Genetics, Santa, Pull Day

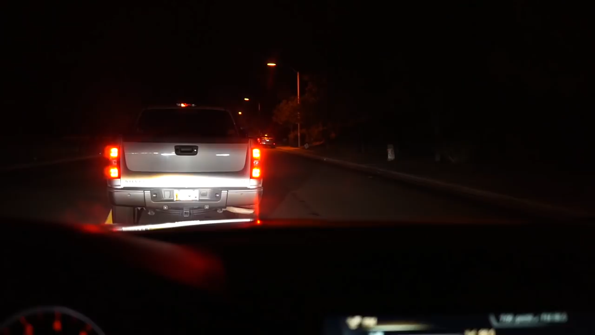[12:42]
Hold their lives for soldiers. I think we got here at the right time. It's like, you can see that. That line is backed up about a mile.